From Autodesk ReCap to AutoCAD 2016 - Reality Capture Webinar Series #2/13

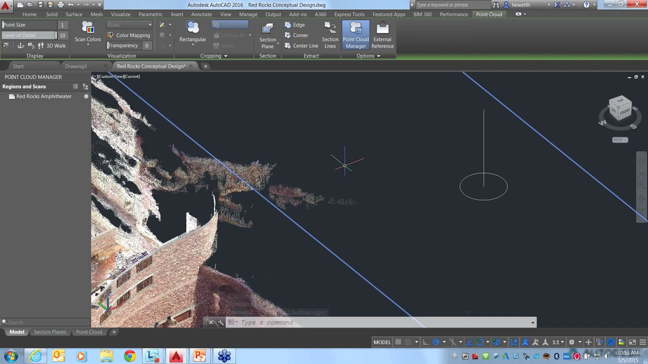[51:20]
Um, what sorts of, you know, are the measurements, annotations, you know, markups, are any of those also synced over from recap into AutoCAD? That is a good question. And I believe they are, if you've added notes or, or, um, dimensions, measurements, I think they come in. I'm 99% sure, but haven't tried that for a while. So I don't know, Eric, if you. Yeah. So, so I, I will, uh, yeah, those, those do come over. Um, you know, we have, we have excellent support in AutoCAD for, uh, most, I, I believe, I don't recall if,
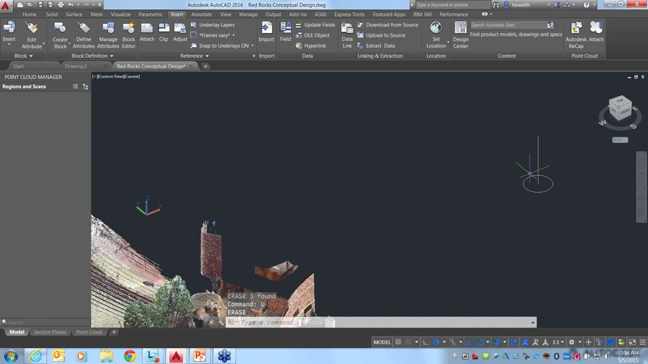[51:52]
um, if all of the, the, uh, in fact, I don't think the, the 2d animate or, uh, markups rather come over, um, the, the real view markups. Um, but the, the 3d markups, yes, I believe, uh, the, the measurements and the notes, all of those things, uh, should, should come over just fine. So, uh, and we did get a clarification on the deformation analysis,
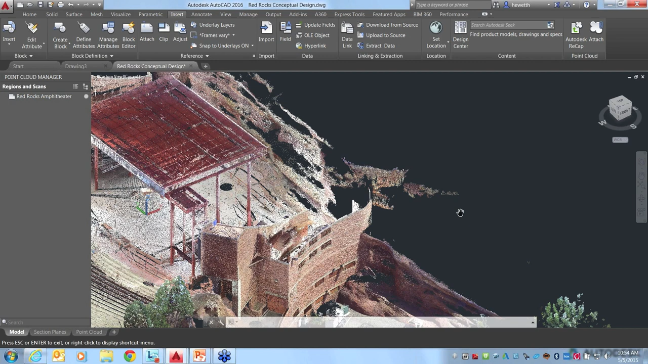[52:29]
uh, uh, a digital elevation model. Uh, does that,
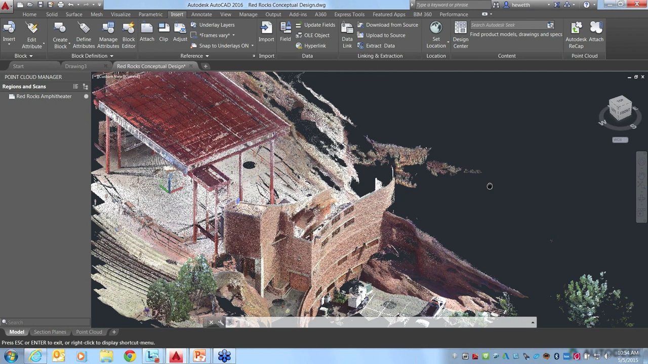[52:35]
it sounds like I'm reading this like the, uh,
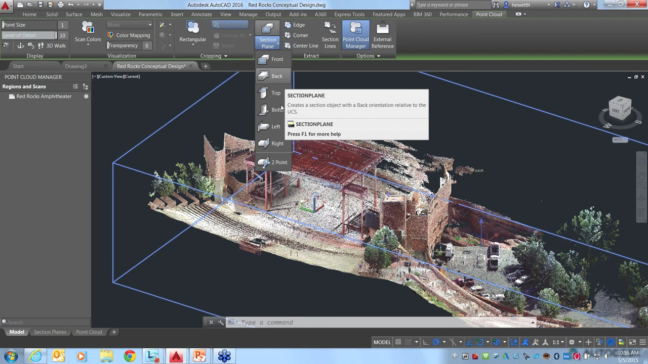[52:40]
like the gradient ramp, um, you know, for, for elevations to kind of show, um,
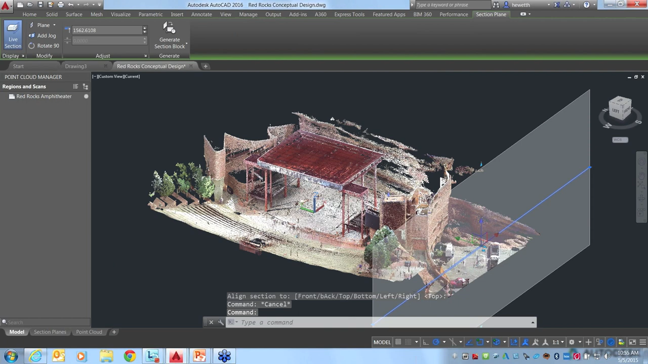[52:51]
yeah, digital elevation model to show the height and lower value facades, seeing the bricks in different colors. Yeah.
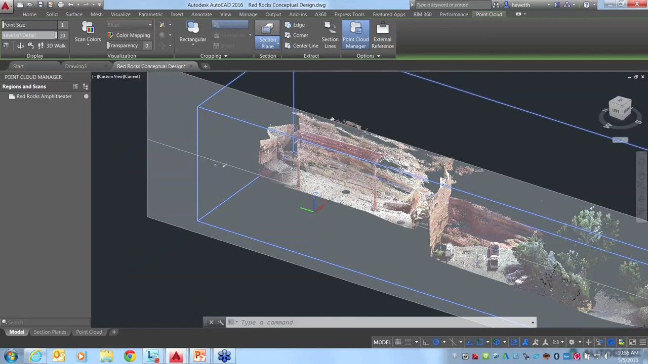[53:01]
We, we may still have to get back to you on that, but, uh, I, I, I do, I think understand what you're asking about.
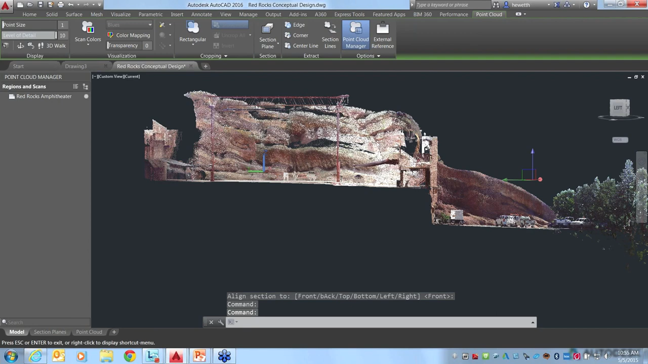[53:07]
Um, I'm just not entirely sure how to set that up within AutoCAD.
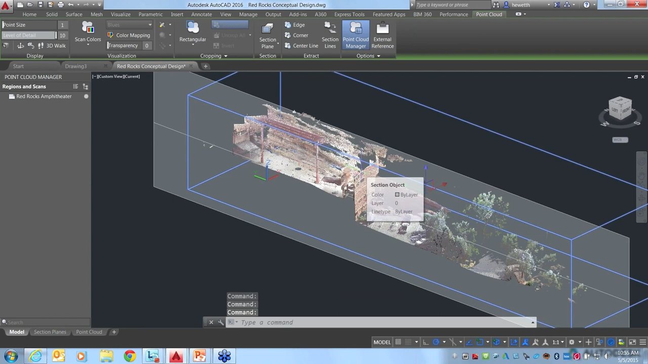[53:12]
Yeah. Let me just show a little bit if I, if I think I understand too.
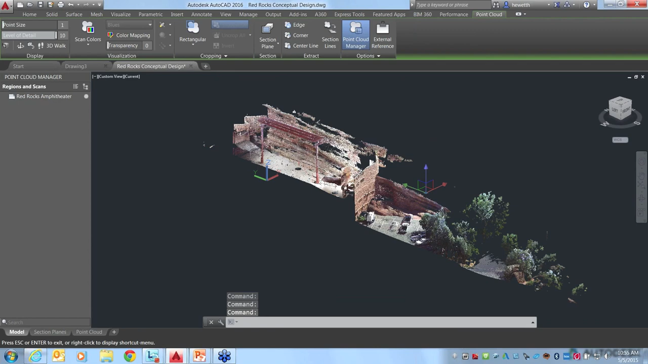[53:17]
Um, and I don't know the exact value values to use in this drawing,
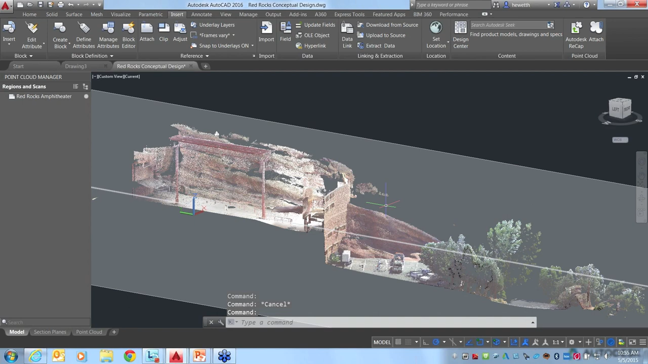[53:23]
but I think, you know, using a comment, I mean, we don't have any tools specifically for that, but I think this might be what, you know, what they're asking about.
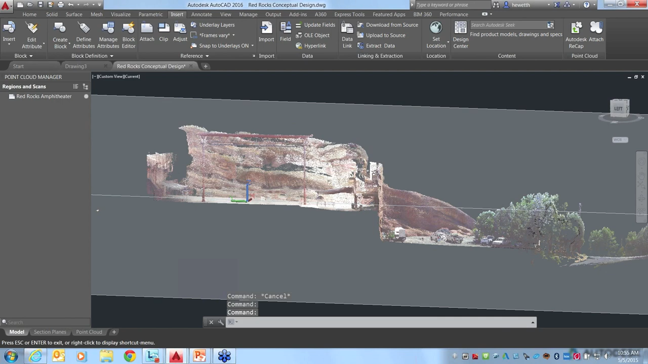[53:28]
So here I've just done a section, you know, an elevation, a section through the, um, through the model. And you can see, as I was mentioning before, that in this particular design, it would be really important to know where the stage is if you create your new building kind of right off at the same elevation.
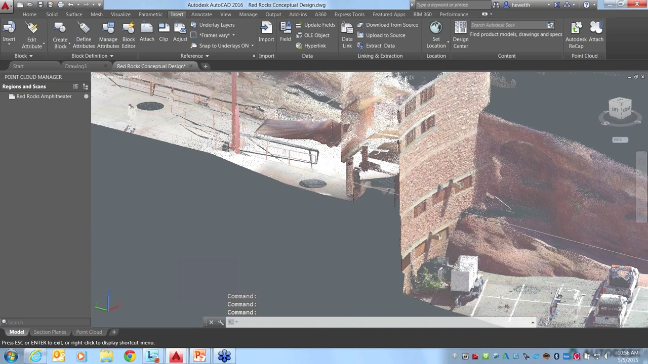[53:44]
So here, you know, we could do a slice like I, I mentioned before. I'll just do a thin, oops, change this to a slice, do a thin. Maybe that's too thin for us to really see what's going on. So let's try 50.
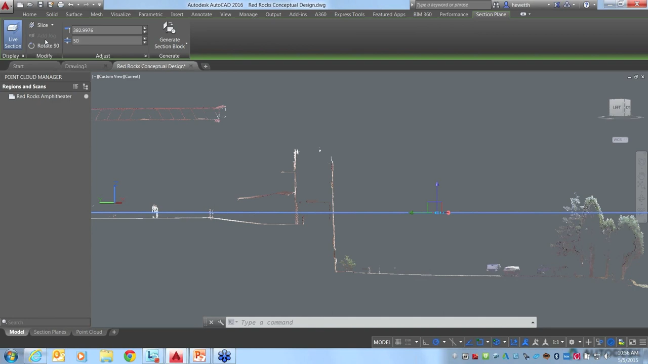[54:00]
That way we can at least see, see something. Oh, where'd it go?
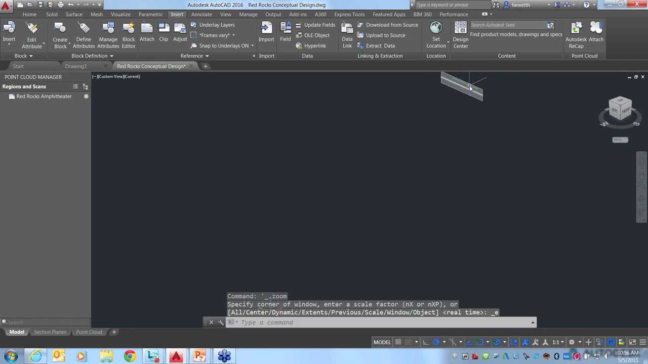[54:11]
And do back there.
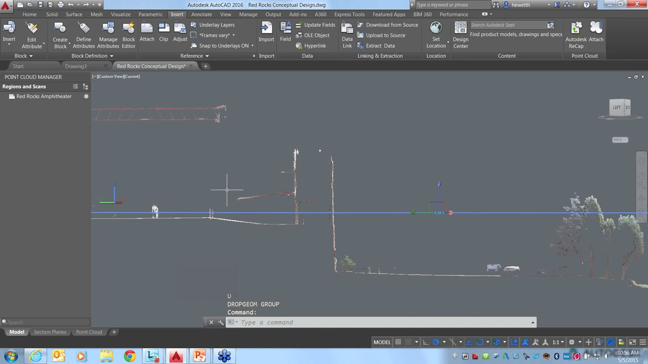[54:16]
Okay. So if we select that section plane, there we go.
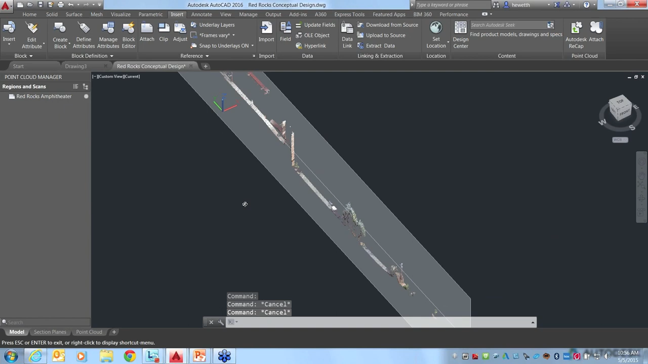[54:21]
Um, all right. So here we can see our thin slice. Now the elevation, I don't have, I don't know exactly what the values are in this drawing where it's been inserted or anything,
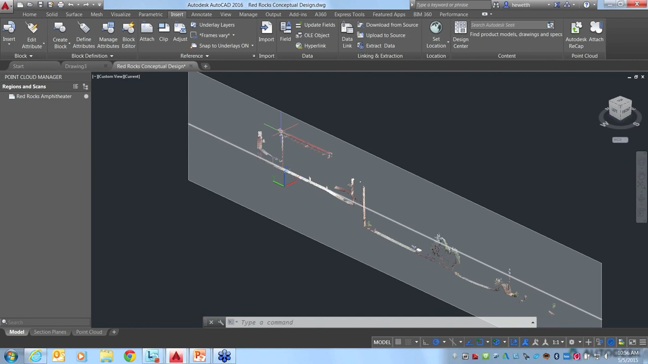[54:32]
but if we select that point cloud, ah, trying here. All right. Let me just erase the section.
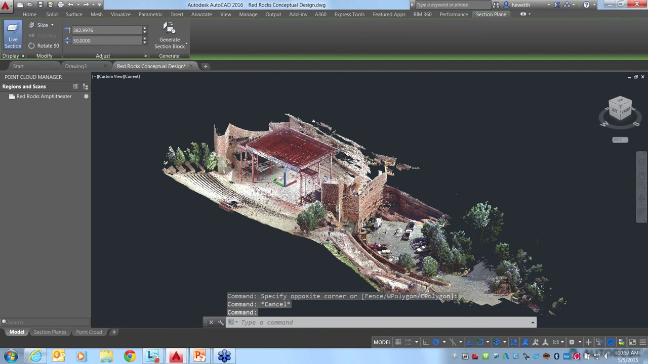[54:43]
Select that point cloud and then using our visualization tools. Um, this again was really important in this design, um, to be able to see the elevation.
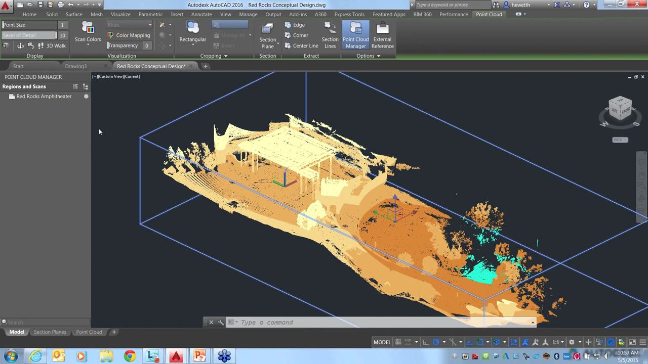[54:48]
And let's just try changing it to gradient,
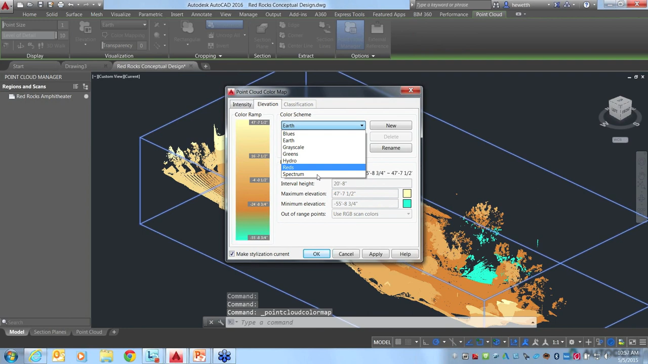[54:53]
try spectrum, and, um, see what that does. Okay. So we can start seeing the elevation here. Maybe we try and change, um, change it to, let's say, zero maximum elevation. Let's say, I don't know, 20 or 10 feet. I'm just kind of making some of this up, but let's see how these values work.
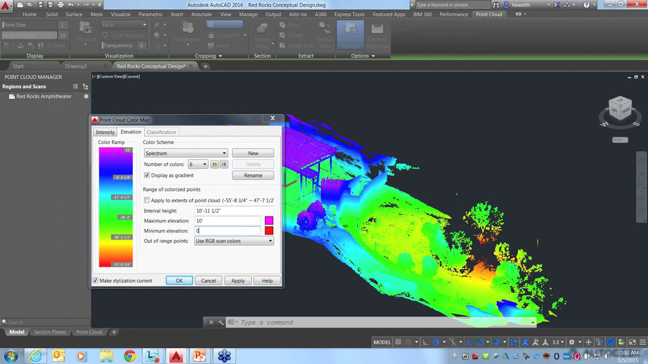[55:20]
There we go. So say you knew that the floor, the key location on the floor was at zero or negative 10 or whatever it is, the elevation, um, then you could enter that in and we could even narrow this down even further.
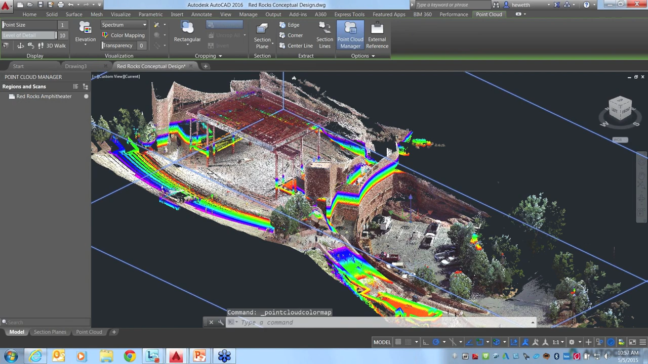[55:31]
If we go back here to our color mapping, maybe we want it to just, you know, be at two feet.